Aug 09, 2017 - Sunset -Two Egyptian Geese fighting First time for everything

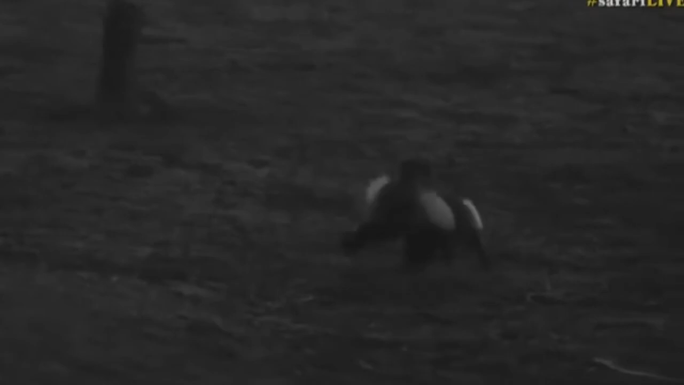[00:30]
Look how they've latched on to one another. Isn't this incredible? Oh, into the water they go.